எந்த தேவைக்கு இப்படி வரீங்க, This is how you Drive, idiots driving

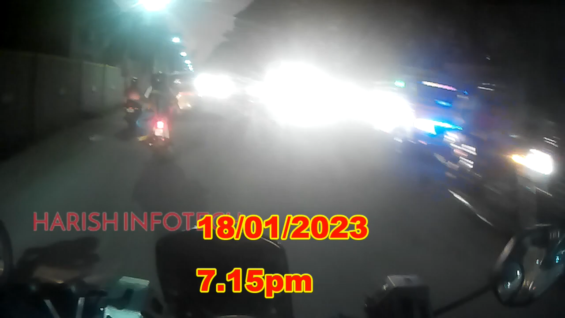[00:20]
அவர் ராங் சைடு வந்து நான் அப்படி தான் கேட்பேன். இங்கே பாருங்கள், அந்த சைடு லேன் ஃப்ரீயாக தான் இருக்குது, பெரிய டிராஃபிக் ஒன்றும் இல்லை, இருந்தாலும் ராங் சைடு வராரு.